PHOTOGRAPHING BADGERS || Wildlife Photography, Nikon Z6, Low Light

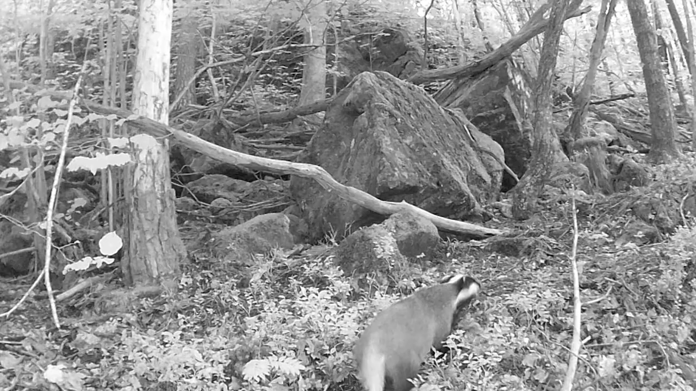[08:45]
Early evening until middle of the night. That's most of what the track cameras show. So it's a bit sad because this spot here is perfect.